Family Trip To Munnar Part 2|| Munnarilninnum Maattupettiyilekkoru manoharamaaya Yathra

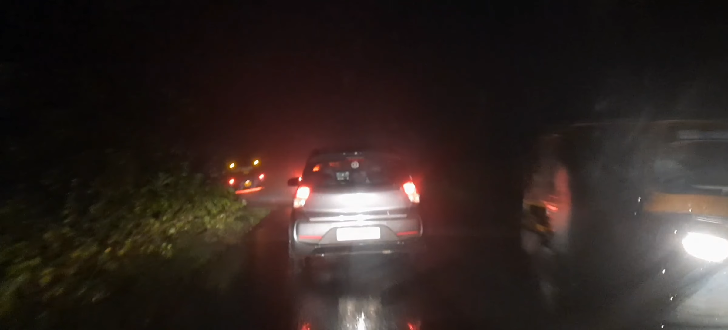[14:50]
പക്ഷേ നല്ല അടിപൊളി കോടയാണ്. അപ്പോൾ ഇനി നമ്മൾ മൂന്നാർ ടൗണ് കയറാണ് കേട്ടോ.